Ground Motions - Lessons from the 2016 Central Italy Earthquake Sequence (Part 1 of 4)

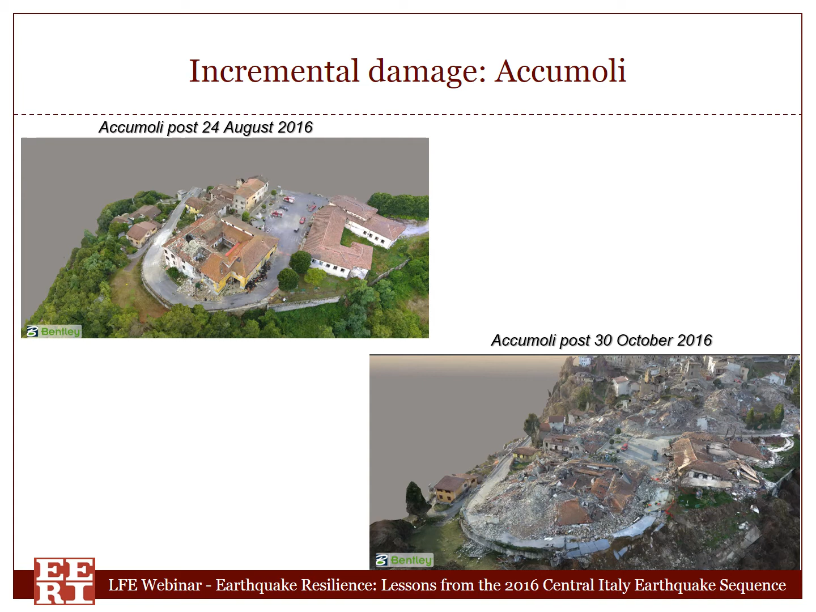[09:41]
One is from the 24 August 2016 event. The second one on the right hand side of the slide is after the 30 October event. As you can see, Accumuli was a big example of incremental damage as a result of the whole sequence. Accumuli. This is more of a detailed structure by structure analysis.